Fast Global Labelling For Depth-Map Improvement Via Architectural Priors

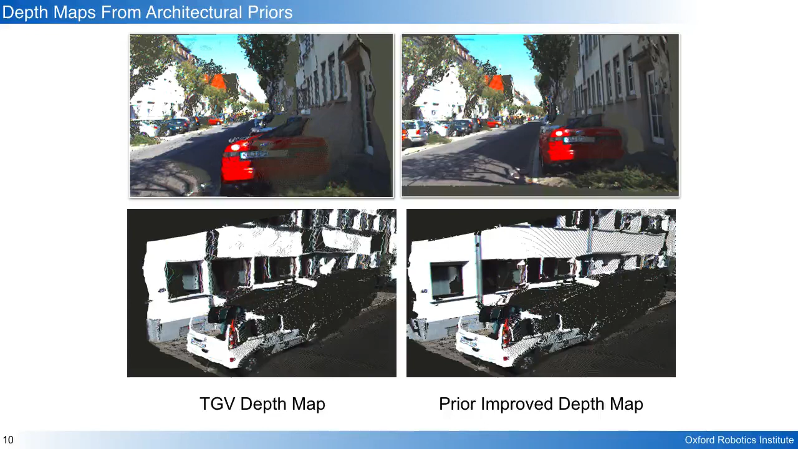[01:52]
This depth map appears visually better when compared to the original TGV depth map with the walls in the road surfaces appearing flat and objects well separated as seen in the comparison above.
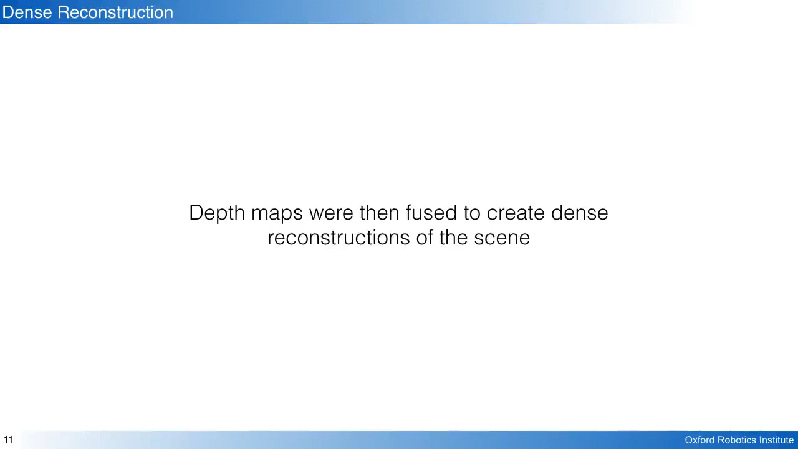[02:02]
To evaluate our work more rigidly we've used the depth maps to create a dense reconstruction.
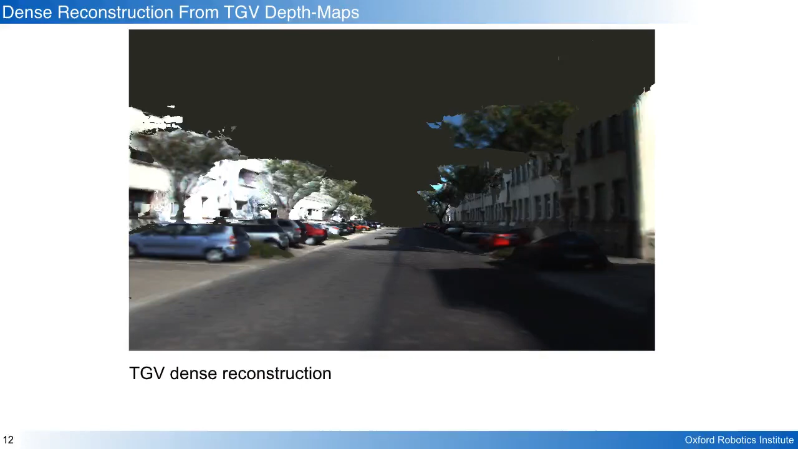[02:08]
The dense reconstruction from the TGV depth maps showed noise in the buildings and missing sections in the road.
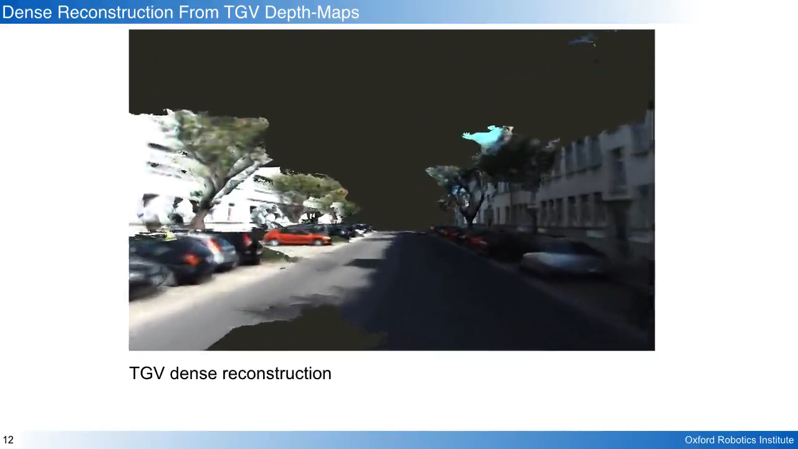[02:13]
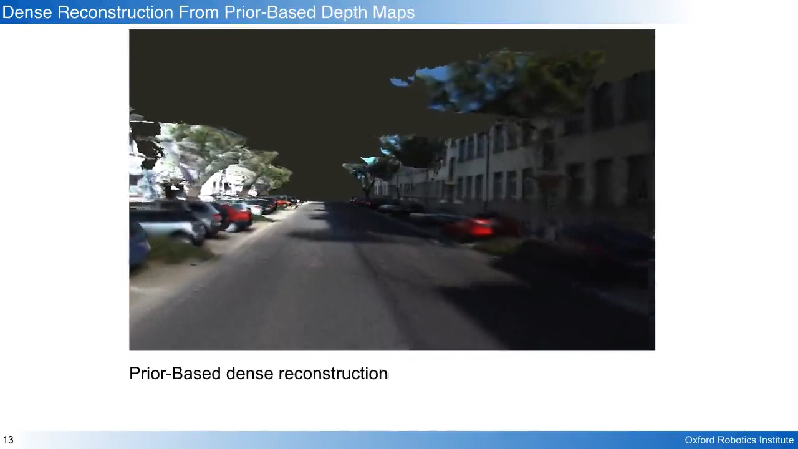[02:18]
The prior reconstruction shows more coverage and cleaner walls in the reconstruction without reducing the accuracy of the reconstructions.
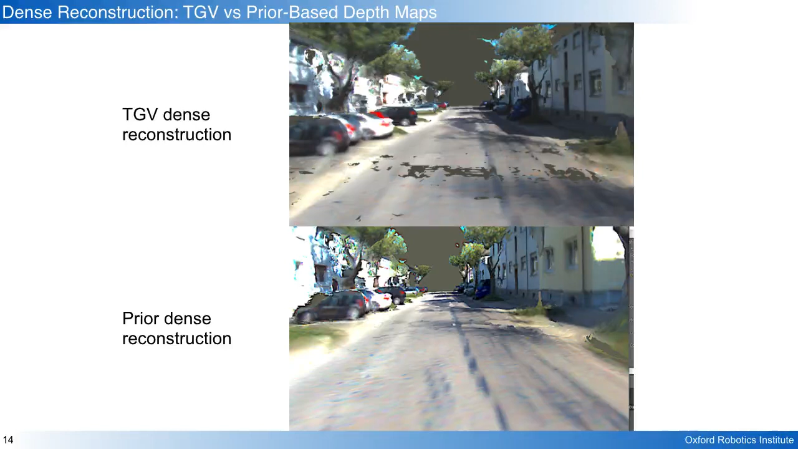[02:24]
And when we zoom in on the reconstructions we can see that the road surface appears smoother,
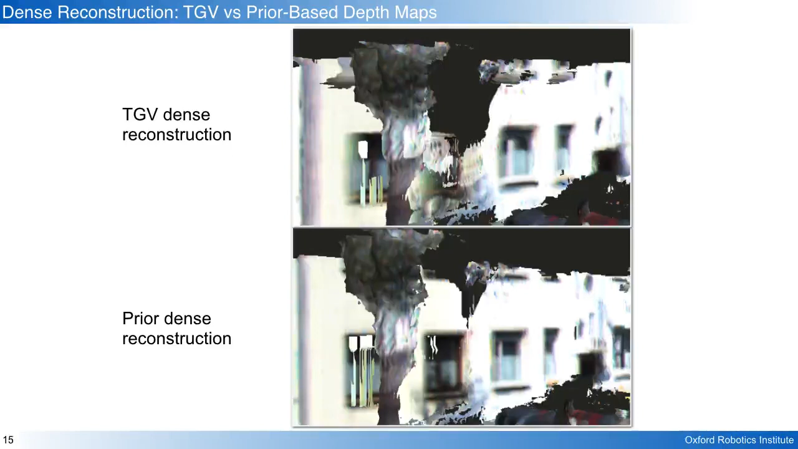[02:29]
the walls more accurate and we have more coverage over with the prior depth maps.